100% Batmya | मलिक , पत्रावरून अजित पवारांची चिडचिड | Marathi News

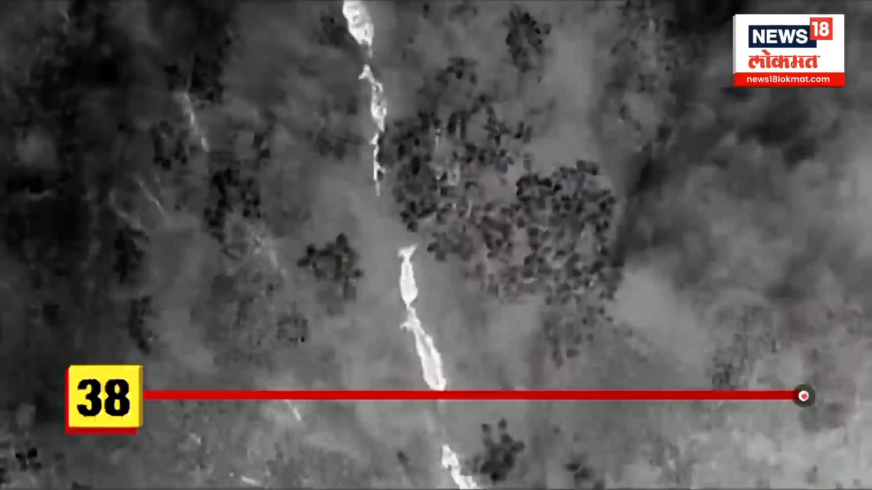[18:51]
पन्हाळागड परिसरातील राक्षी नियत क्षेत्रातील बांबरवाडी गावामध्ये गव्याच्या कळपानं प्रवेश केला होता.
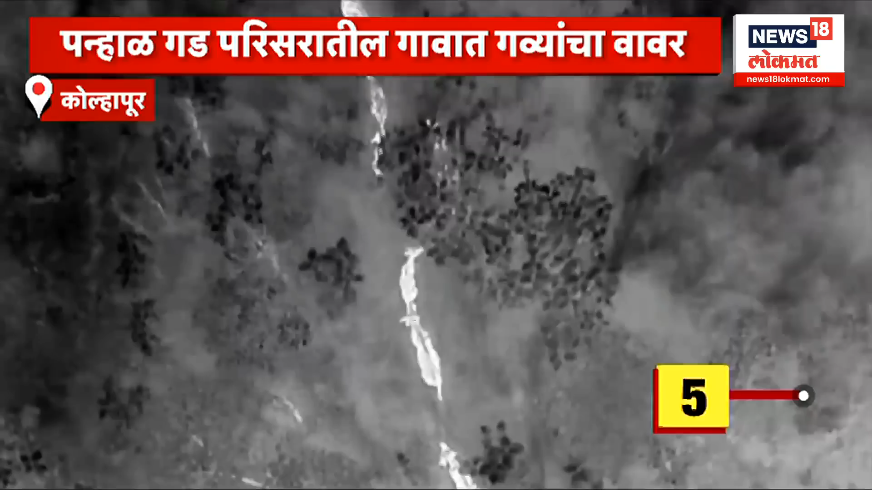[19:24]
त्यानंतर ड्रोनच्या सहाय्यानं गव्यांचा शोध घेऊन या गव्यांना जंगलाच्या दिशेनं हुसकावून लावण्यात आलं.